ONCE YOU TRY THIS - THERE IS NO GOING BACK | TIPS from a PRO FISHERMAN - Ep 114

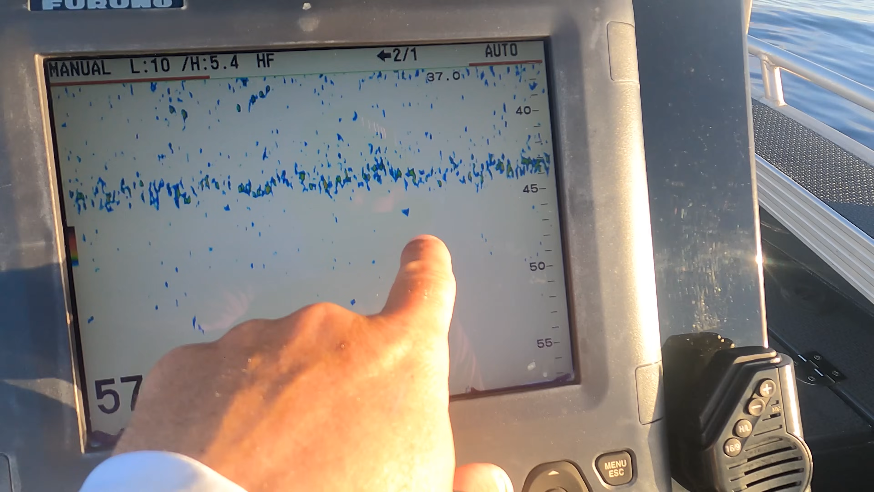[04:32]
This here's a thermocline, so ignore that.
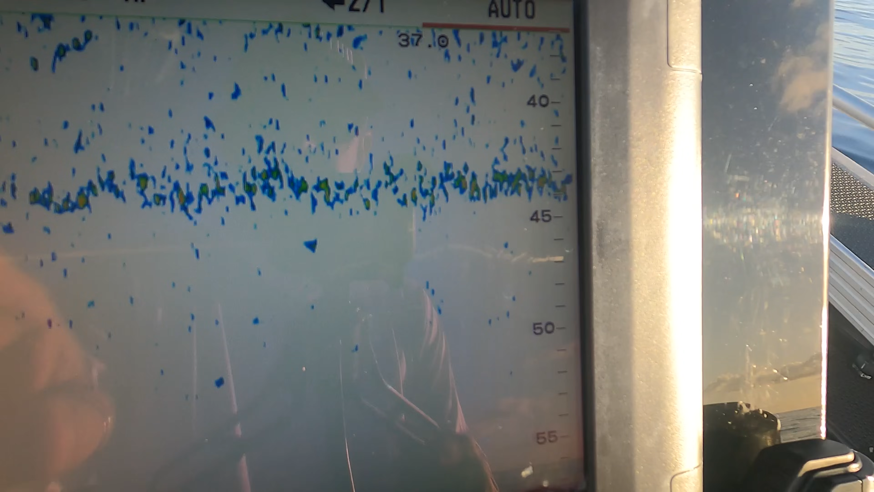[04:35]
That's just a temperature change in the water. But we're gonna look through here and we're just gonna try
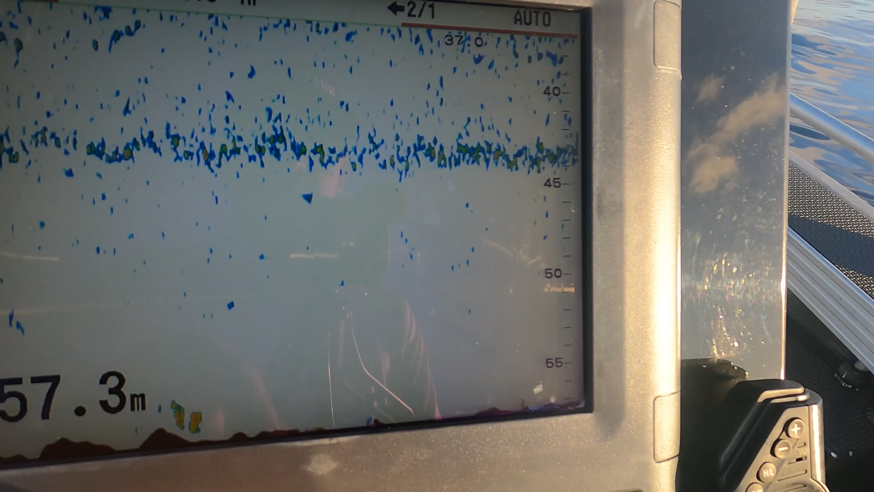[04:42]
On screen: depth 57.3 m
and find shows of fish that aren't so big and baity looking, you know? They're more individual fish, and they're the ones that we're gonna target and drift along. Also, knowing the way that the reef runs in your area.
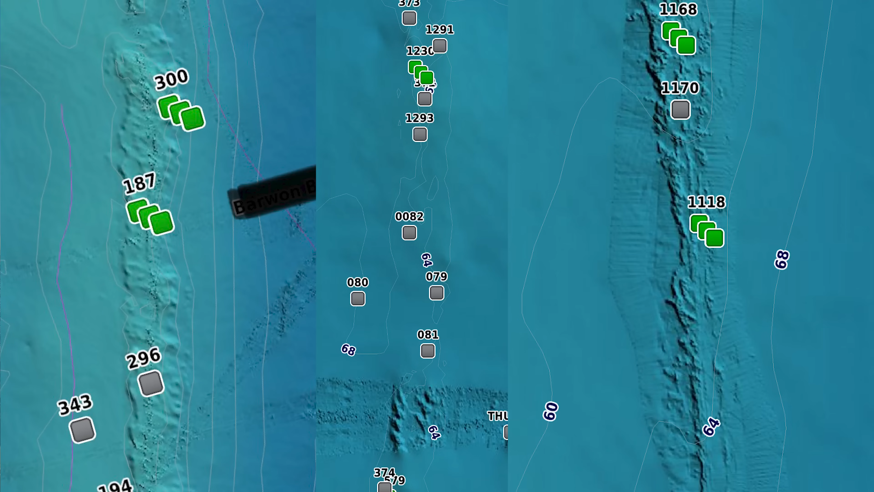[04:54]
So here we've got a north to south running reef. So a north to south drift makes it a
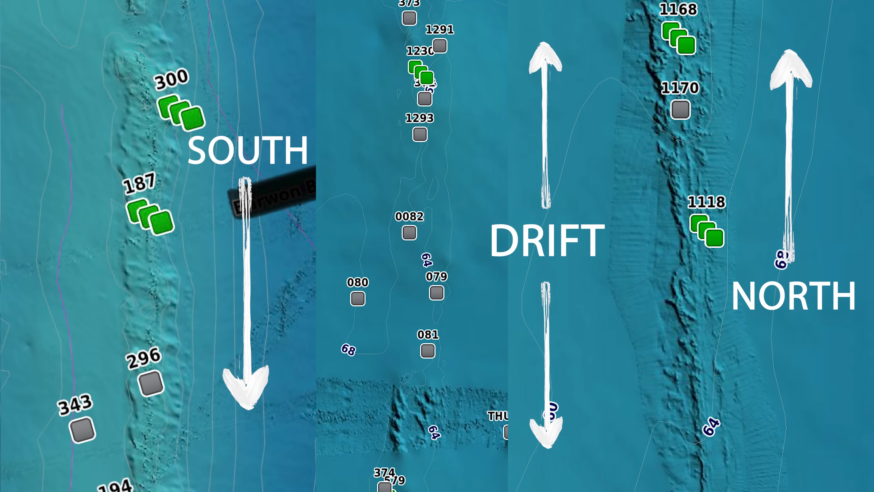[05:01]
lot easier on us to cover a lot more ground along that north-south ledge. So if you've got no current, it doesn't exactly mean they're not biting.
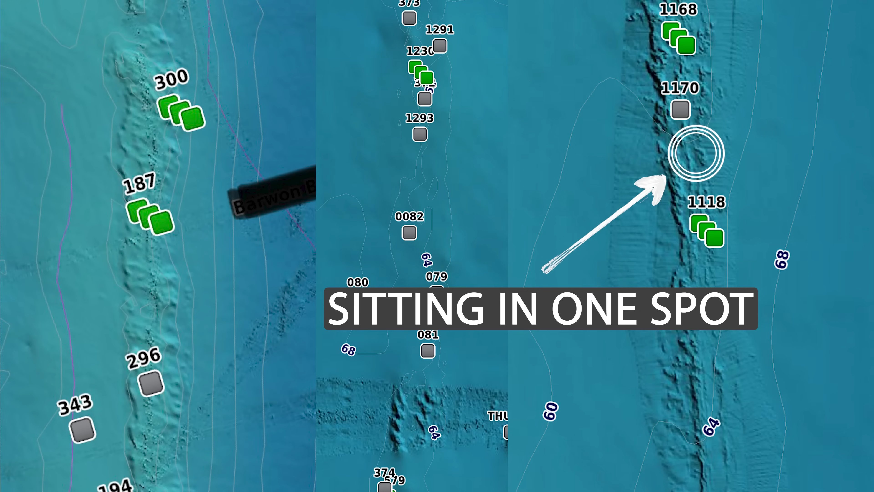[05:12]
It means it's not pushing you along to find where the schools of fish are holding, and you need to work a lot harder to find them.
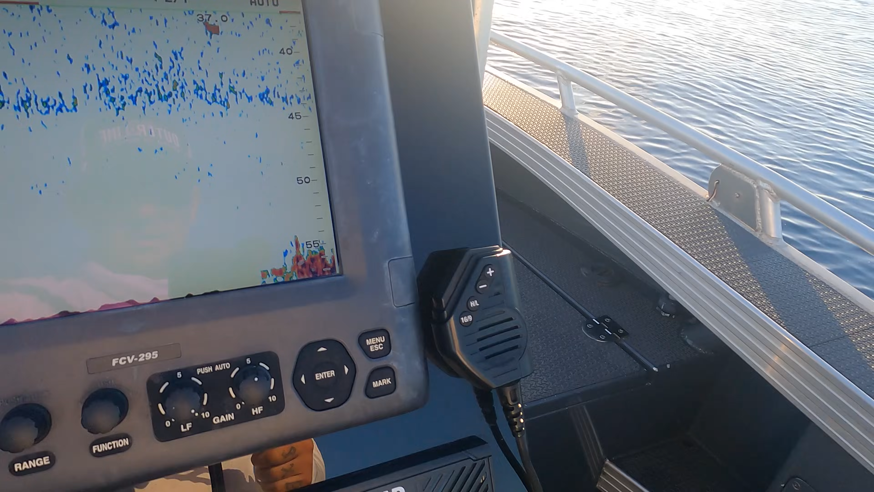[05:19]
So here, for instance, it's on the Furuno, coming along,
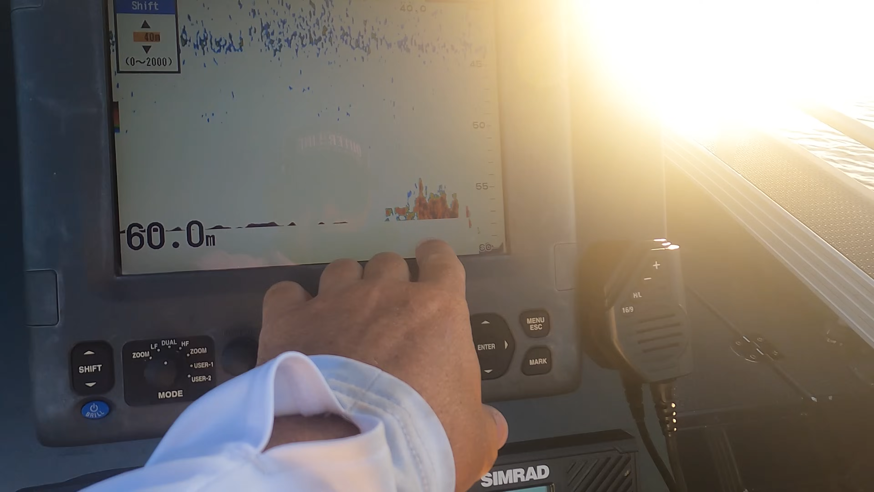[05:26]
On screen: depth 60.0 m
and unfortunately I auto shifted down. See, but we got here, and this looks more baity than fish.
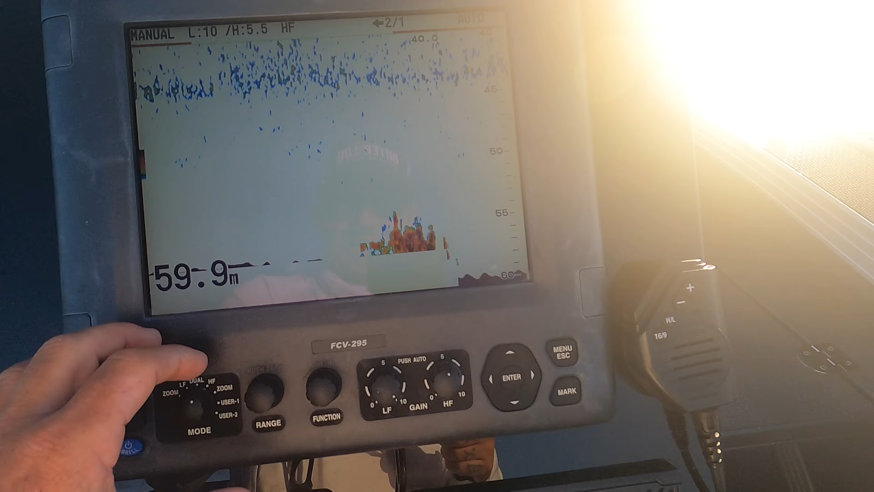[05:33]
On screen: depth 59.9 m
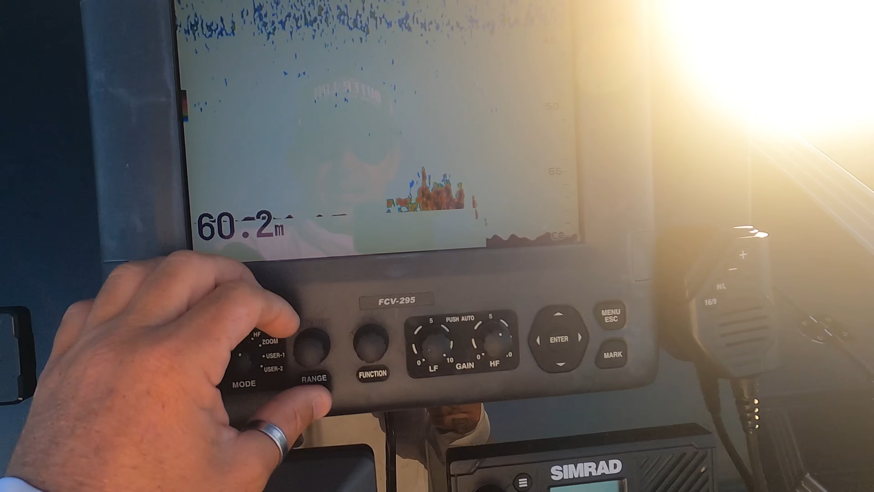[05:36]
On screen: depth 60.2 m
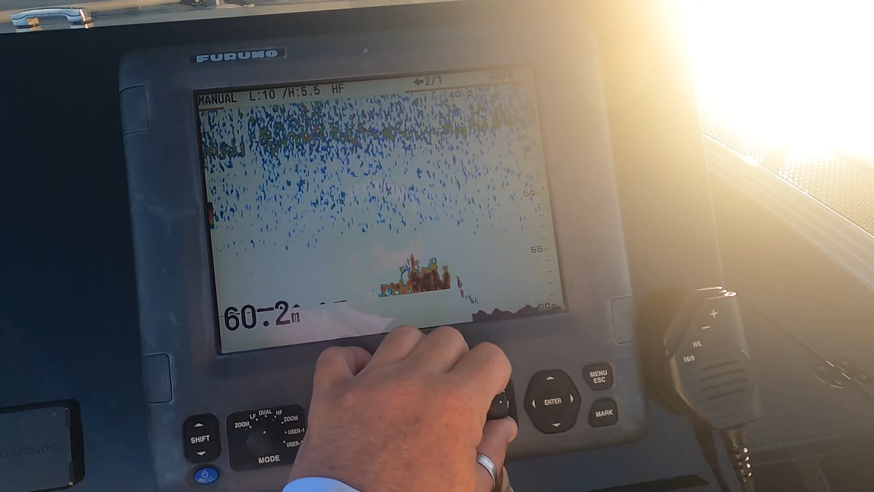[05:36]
On screen: depth 60.2 m
Usually I would fish that and drift it, but I'm not going to. And I'm not saying there's not going to be fish in that, but they're not feeding, they're not up high, they're close to the bottom there.
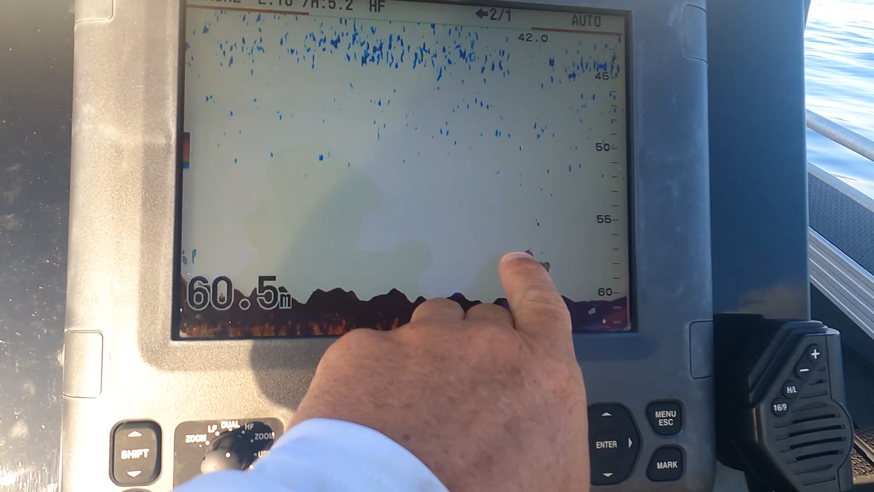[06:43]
On screen: depth 60.5 m
Not a heap of them, but you'll keep drifting over that on a north-south drift because you're drifting along the edge.
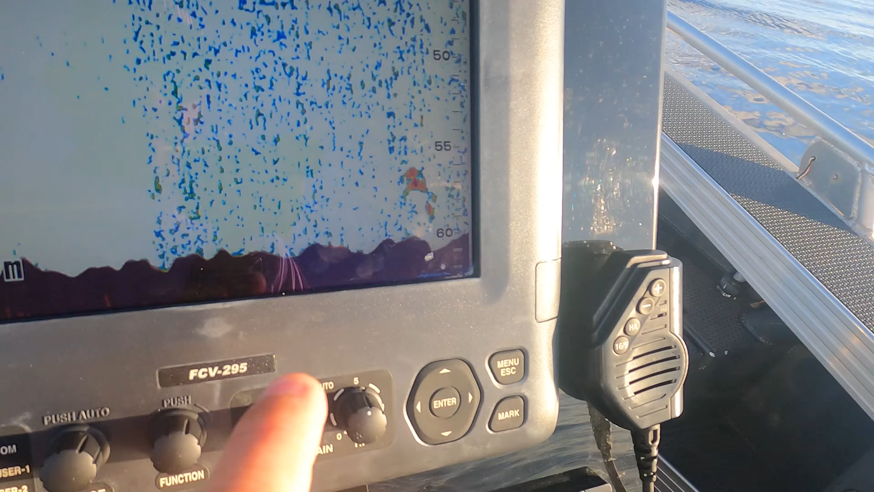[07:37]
See a couple of fish through here. She doesn't miss much, the old Peruno, that's for sure.
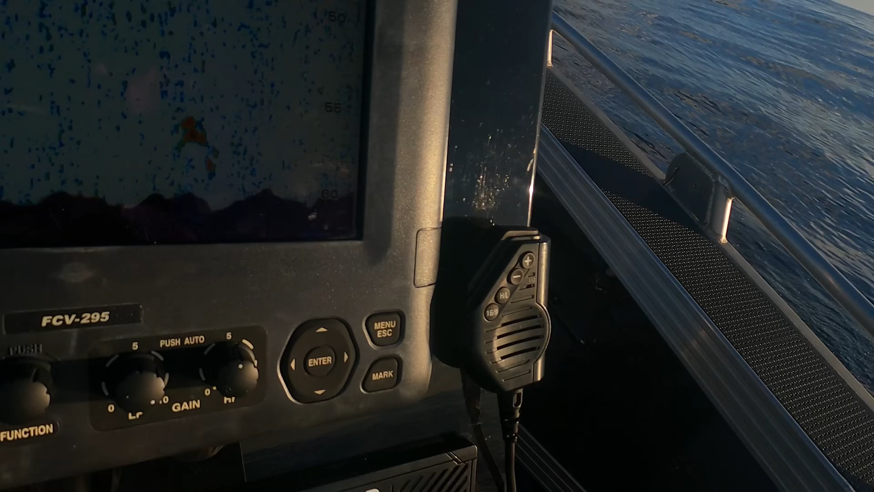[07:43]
There's two individual snapper there, maybe three.